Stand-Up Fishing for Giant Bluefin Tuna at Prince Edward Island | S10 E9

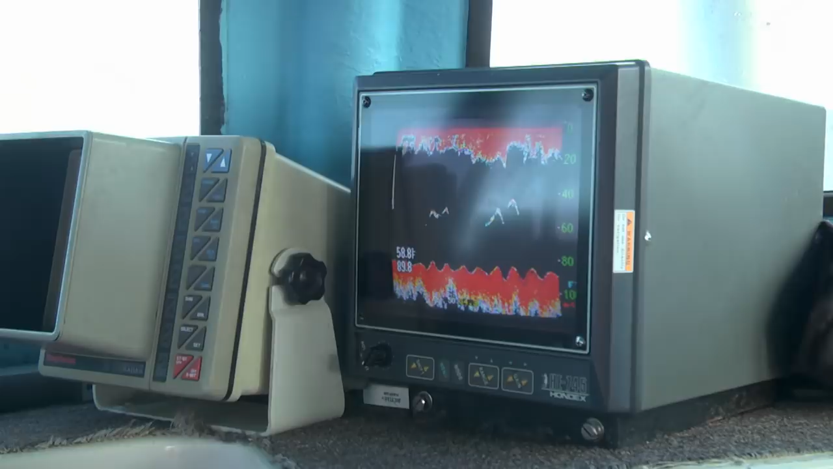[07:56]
On screen: water 58.8°F
Yeah, staying at 50 feet, eh? Up and down, up and down.
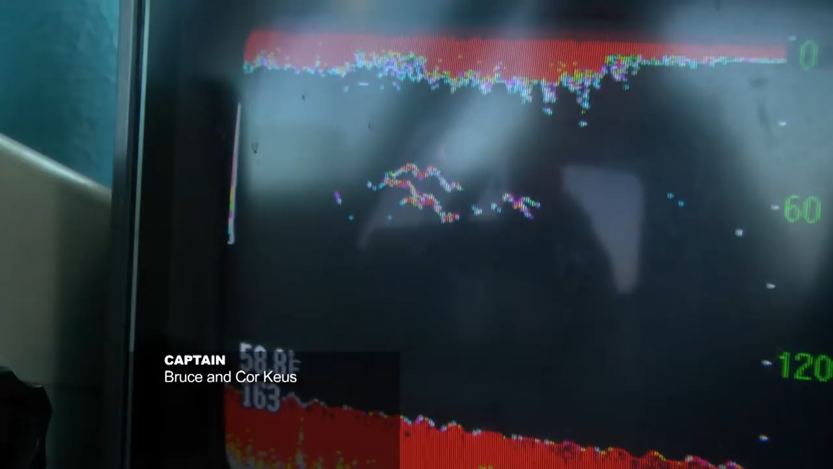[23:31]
School under us, too. 5 fish on the screen.